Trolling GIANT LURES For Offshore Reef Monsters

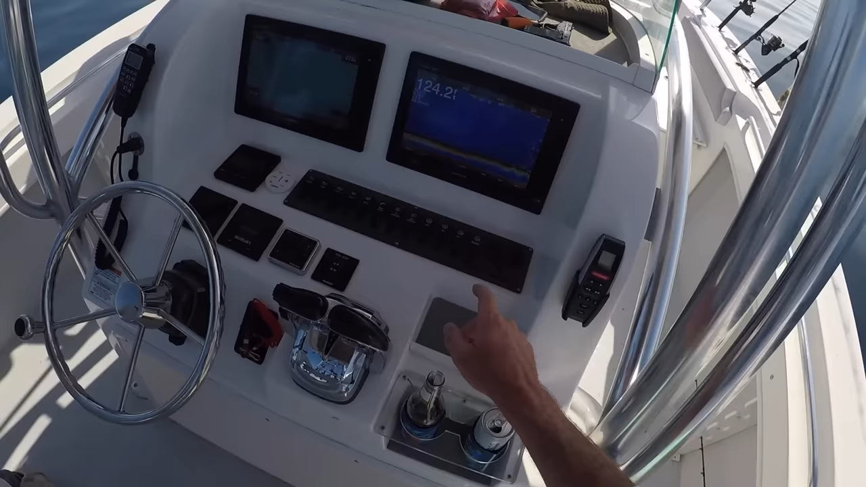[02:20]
you can see just pull up over that artificial reef right there y'all Just got hooked up. That's a that's a decent fish there Got a little weight.